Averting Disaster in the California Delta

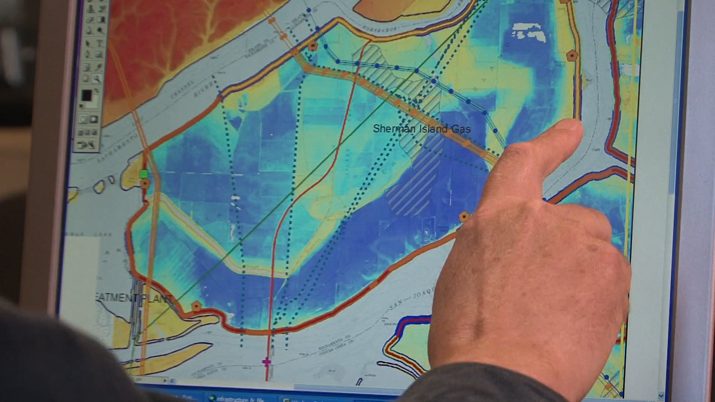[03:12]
This is the levee system in its various colors showing you the various problems, seepage and earthquake vulnerability.